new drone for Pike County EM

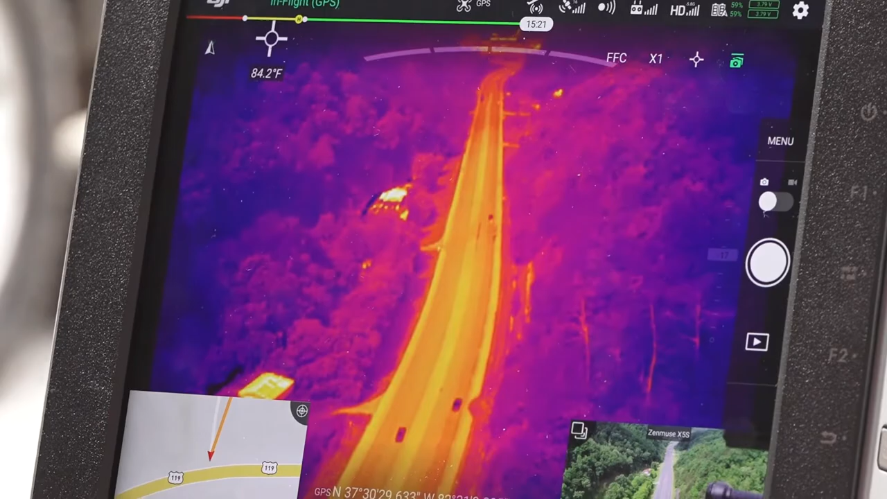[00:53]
On screen: spot 84.2°F
The other one you'd have to fly out and get your color video, and then if you needed infrared, you'd have to bring it back in, change the cameras, and send it back out again.
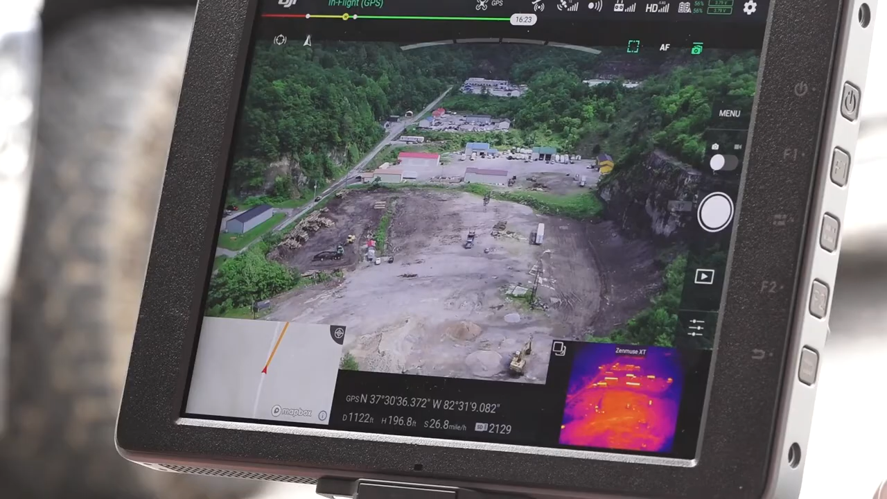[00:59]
And in the mountainous region we live in, a drone is an invaluable tool.
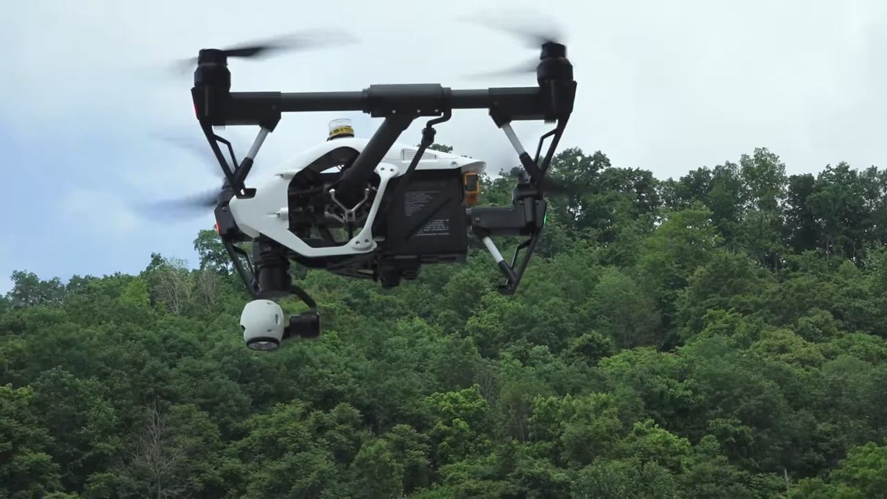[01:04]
There's a lot of territory that's just too dangerous to put people in, and especially sometimes at night.
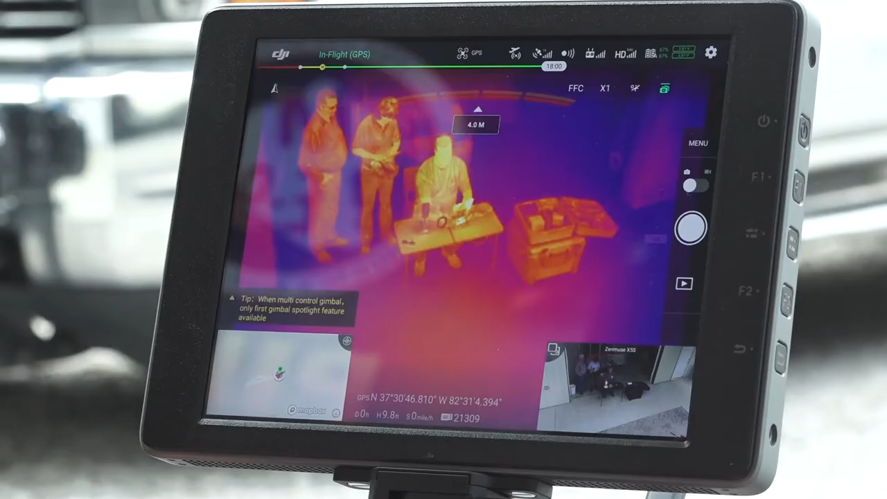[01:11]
And this drone can fly with the infrared camera and see the heat signatures of people.